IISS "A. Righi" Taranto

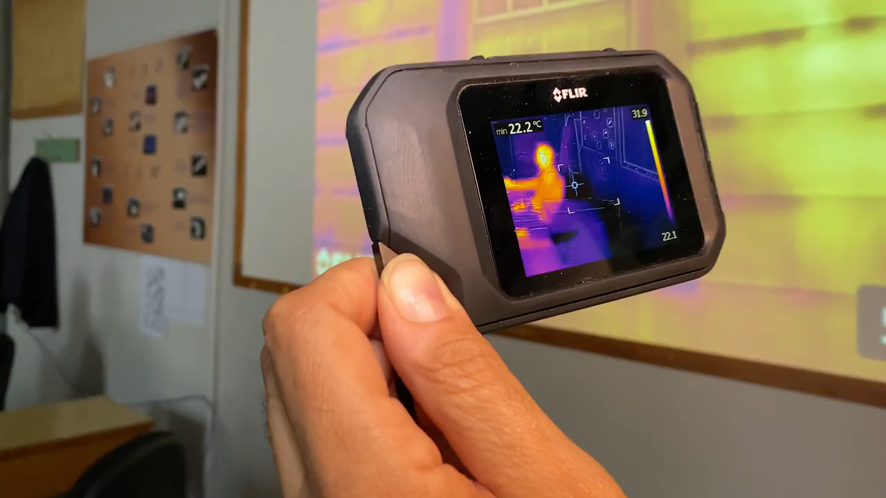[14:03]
On screen: min 22.2°C
In questo caso, per esempio, noi utilizziamo una termocamera,
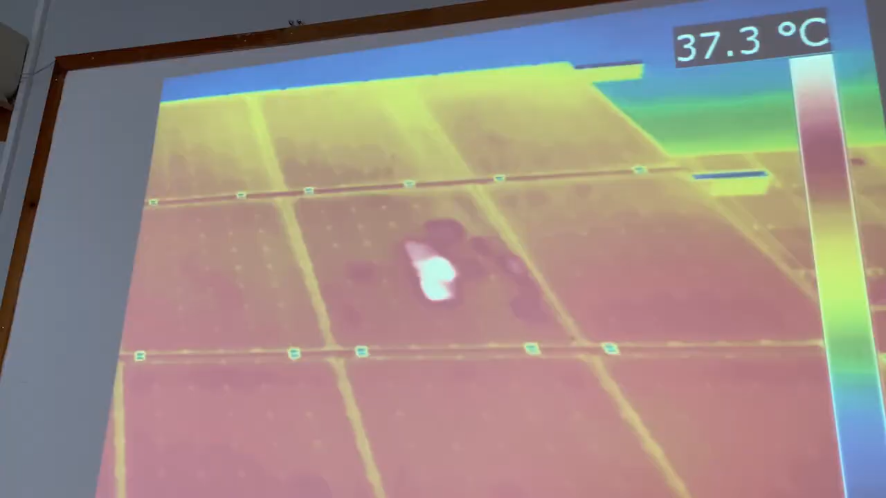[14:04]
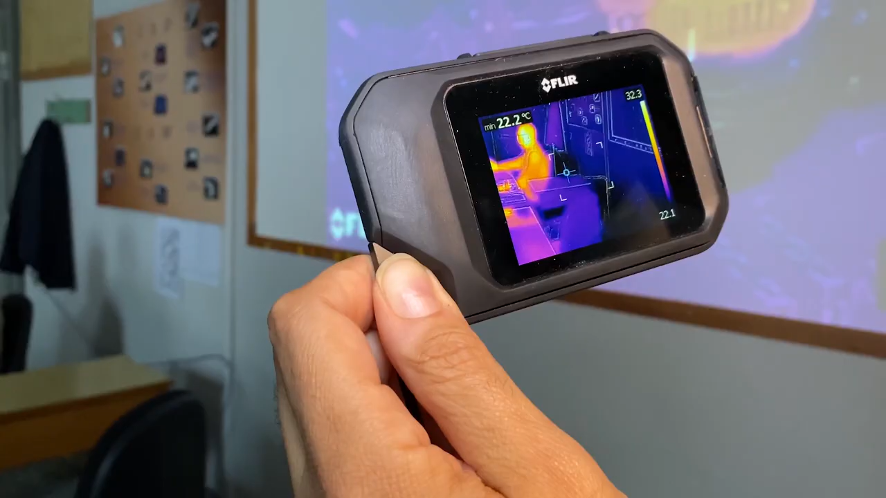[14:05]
On screen: min 22.2°C
che è un dispositivo in grado di fare quella che si chiama manutenzione predittiva,
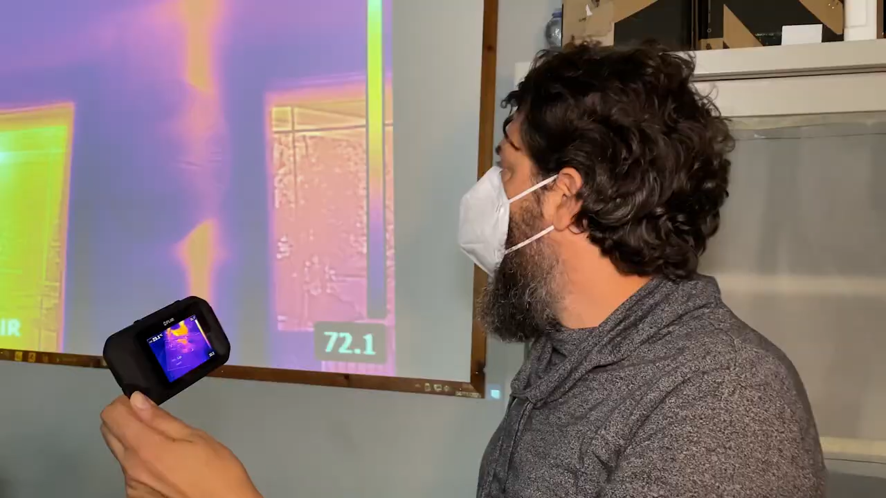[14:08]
ma anche, per esempio,
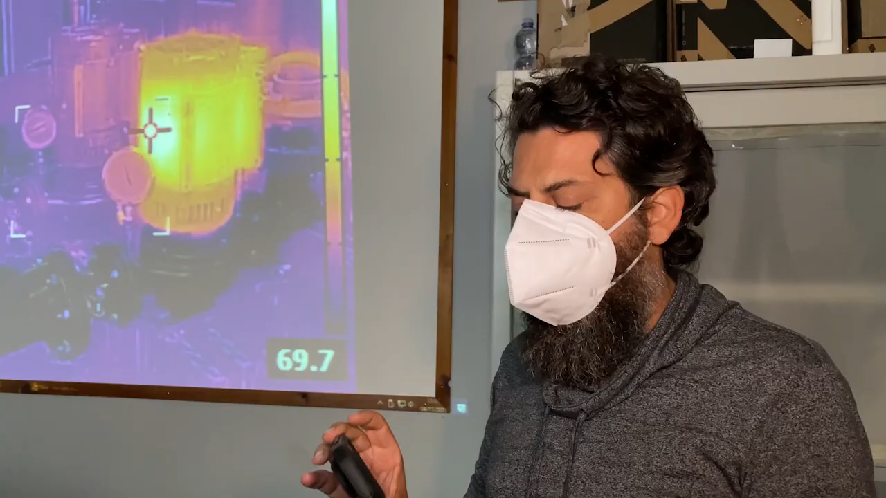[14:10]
utilizzata nel campo impiantistico per individuare i punti dove ci sono maggiori
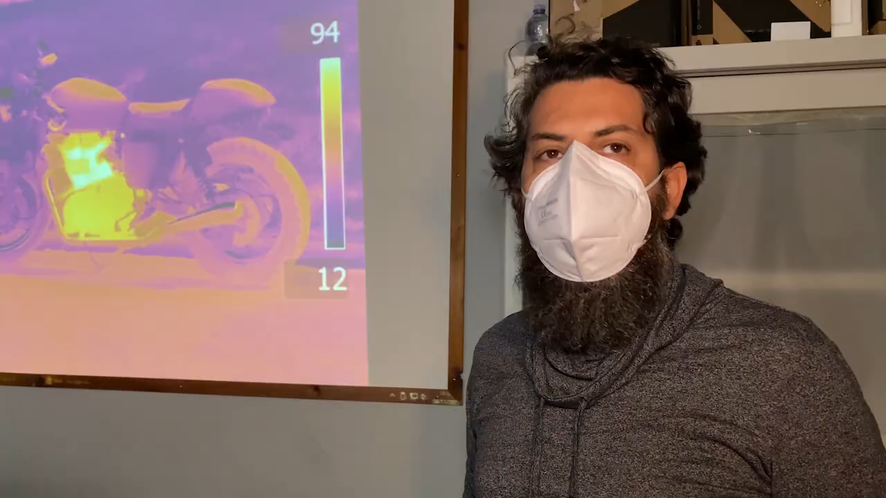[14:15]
dispersioni termiche o individuare perdite di fluidi.